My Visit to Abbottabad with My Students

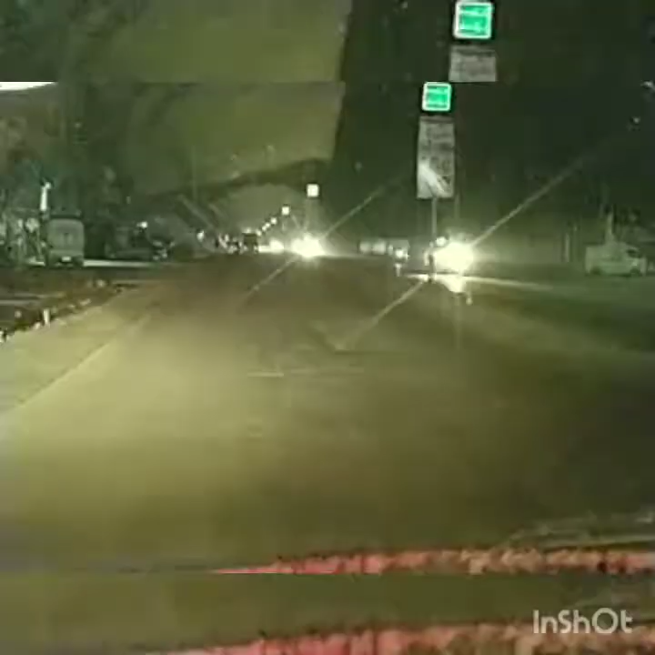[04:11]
जी। अभी हम इधर रात का तकरीबन 12:15 का टाइम है ये और 1 जुलाई 2019 है, तो ये मेन रोड है एबटाबाद पर जहाँ से हम गुजर रहे हैं। तो एजाज कितना डिस्टेंस है यहाँ से हबीबुल्ला कॉलोनी का? 20-25 मिनट लगेंगे।
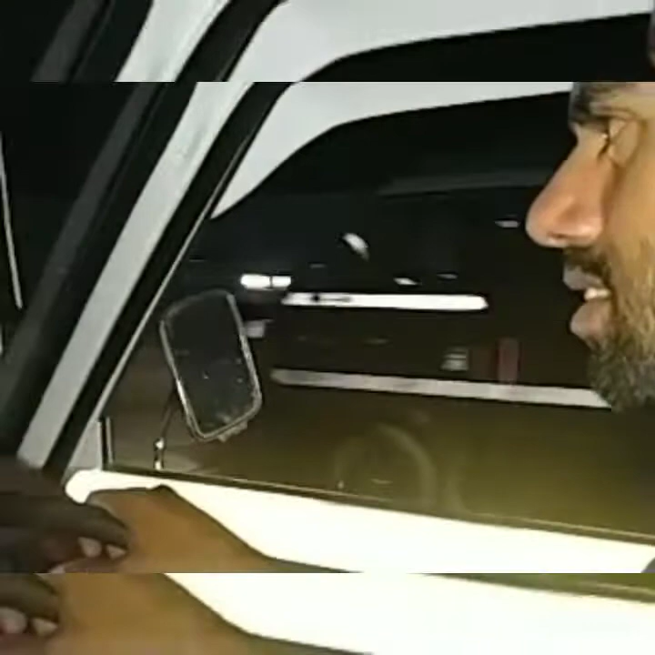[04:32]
20-25 मिनट, और तकरीबन कितने किलोमीटर?
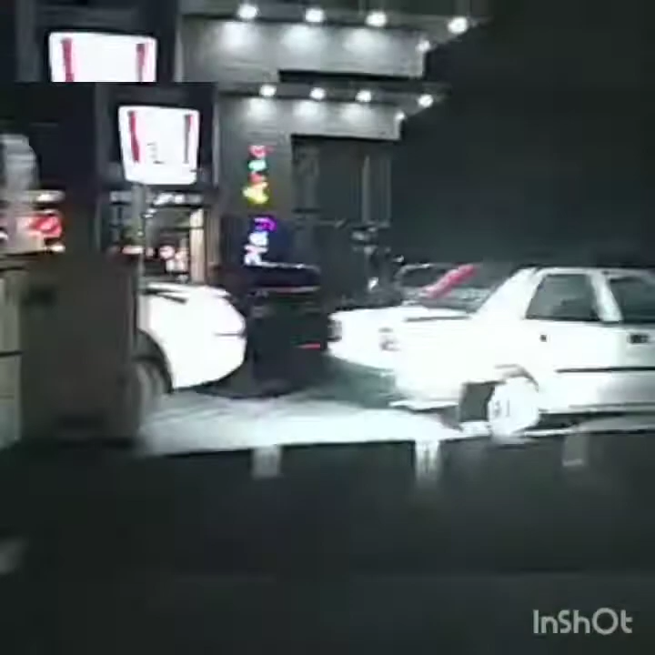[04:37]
जी KFC है माशाल्लाह, और रात को खुला होता है ये?
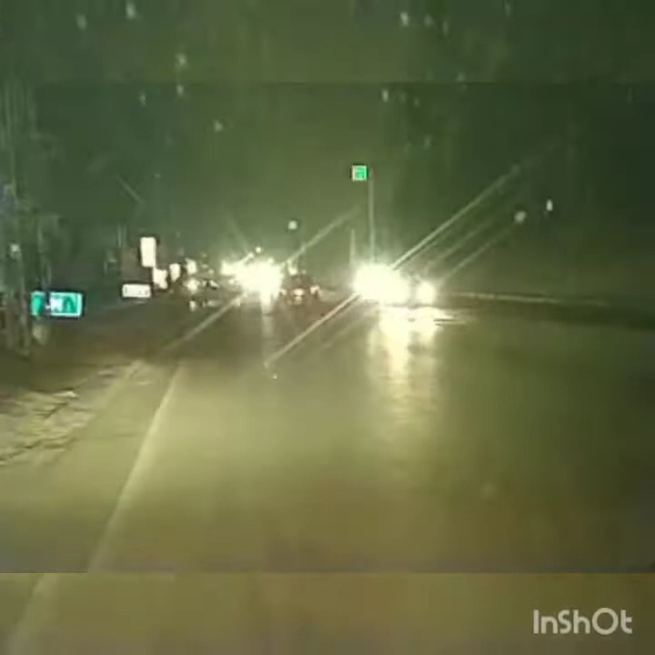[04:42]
देखिए 12:15 का टाइम है और ये कोरोना की सबसे बड़ी मार्केट है। अच्छा, ये जदून प्लाजा है,
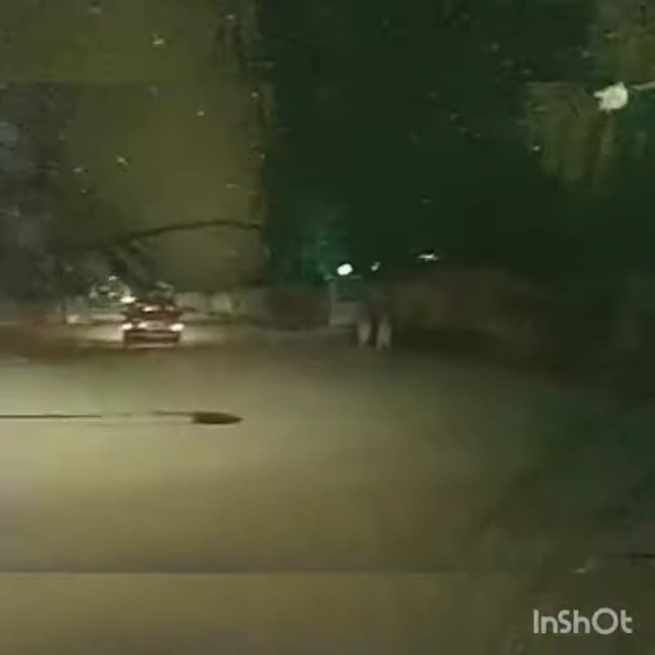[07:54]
यहाँ से भी हमें गुजरो, सामने मिसाइल चौक है। मैंने काफी टाइम अबटाबाद में बसर किया है। एक तो मैंने ट्रेनिंग की है यहाँ पीएमए में और प्लस जॉब भी मैंने की है।